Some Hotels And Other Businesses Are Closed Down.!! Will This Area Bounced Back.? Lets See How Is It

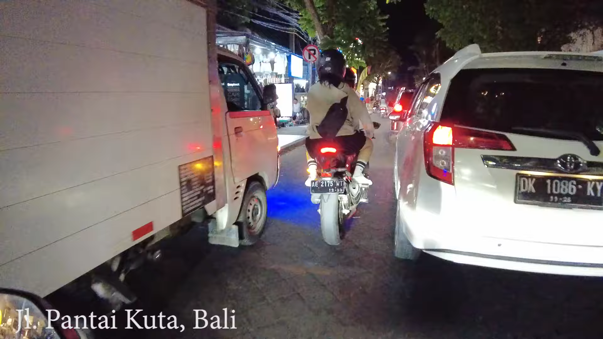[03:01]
traffic jam starting from here, let's drive slowly,
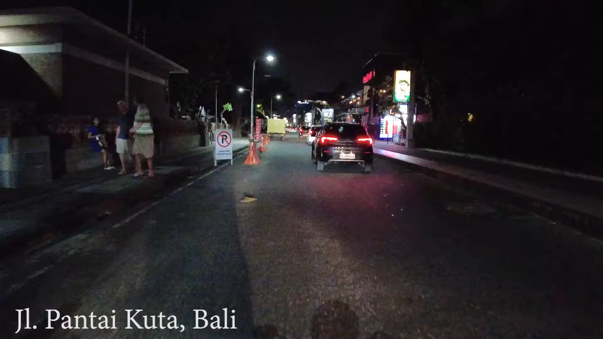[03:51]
Trantam Hotel Kuta, anybody like to stay here, it is nice hotel, last time I came here as well,
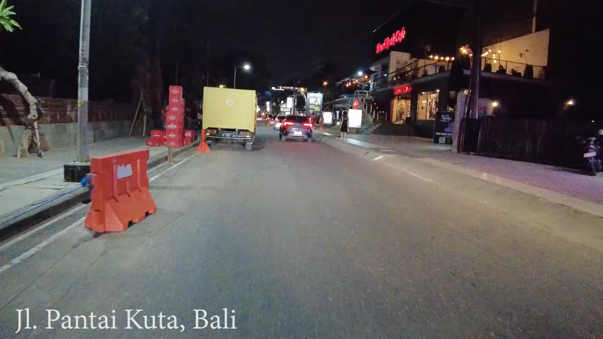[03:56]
I had like, I think two pools, one inside, one by the beach,
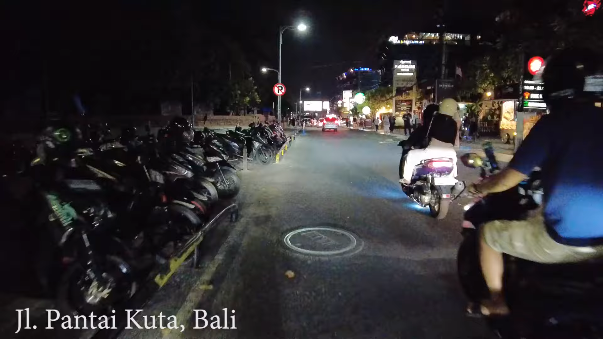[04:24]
it was very popular before, but now, we have like so many bars,
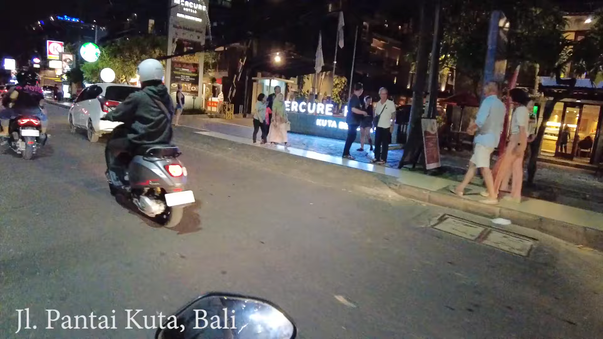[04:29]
here in Kuta, everywhere in Bali, especially the tourist area, Canggu, so I think Hard Rock Cafe is not really popular anymore,
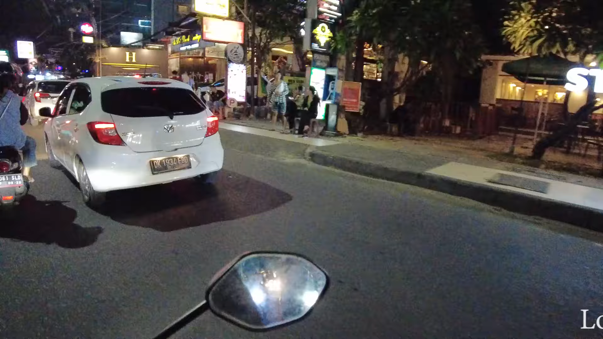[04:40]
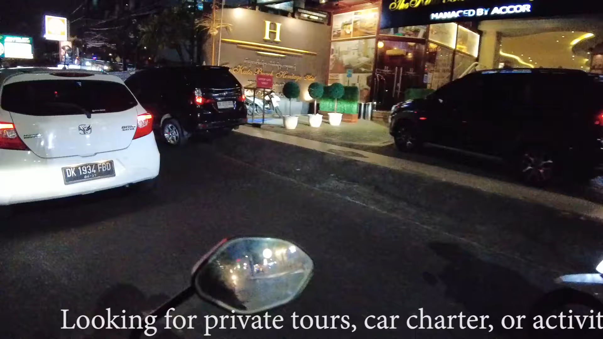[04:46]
very busy there on the right side, Mercury Hotel Kuta, and I actually do it here,
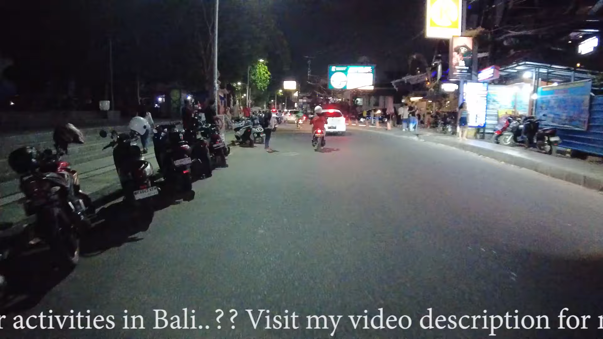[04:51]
what I have here, Gelato, Massimo, Starbucks, and Kuta Heritage Hotel,
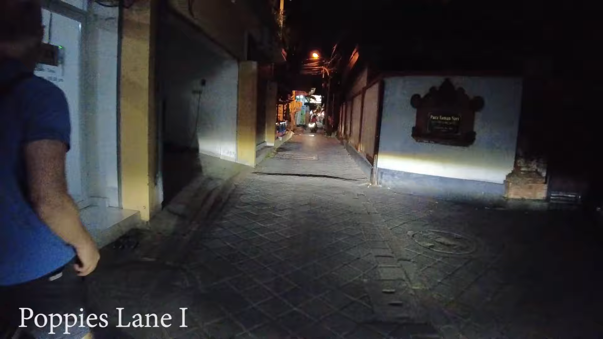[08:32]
well look at this bamboo restaurant, it's quite busy as well,
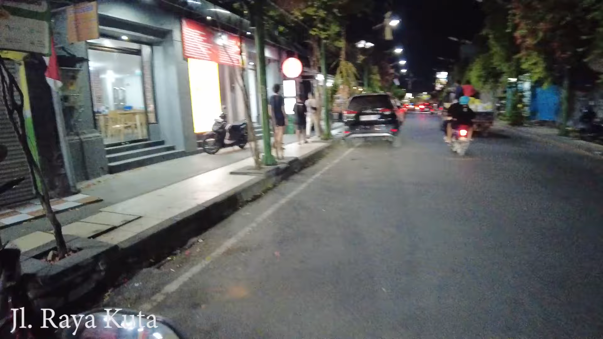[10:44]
especially their fish, and next here,
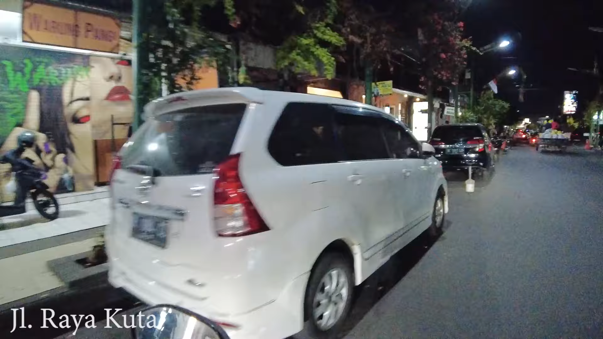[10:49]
they have Indian restaurants, and also you can find a lot of Indonesian food guys, like this one for example, that is Padang food, they have Bakso as well, and here on the left side also, some more Indonesian food, and if you like to try, Suckling Pig,
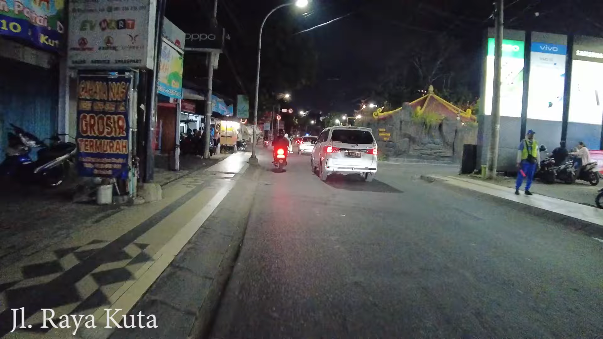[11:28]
Hot Sate here open, it is new I think, maybe you can try, if you eat pork,